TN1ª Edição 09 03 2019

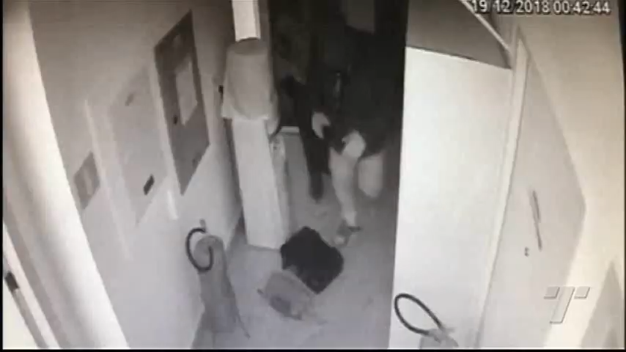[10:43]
Wesley aparece com comparsa, identificado pela polícia como Johnny da Silva Matos, de 34 anos.
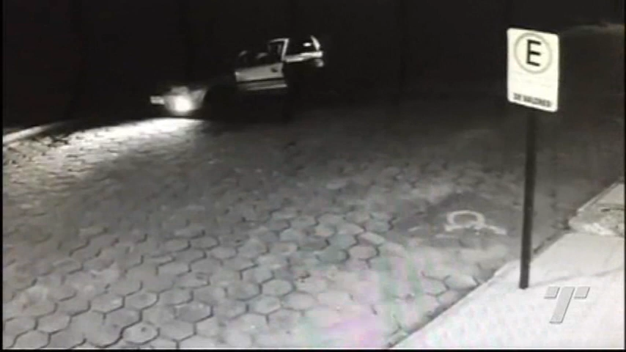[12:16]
Eles seriam responsáveis por dar cobertura à ação, utilizando carros roubados.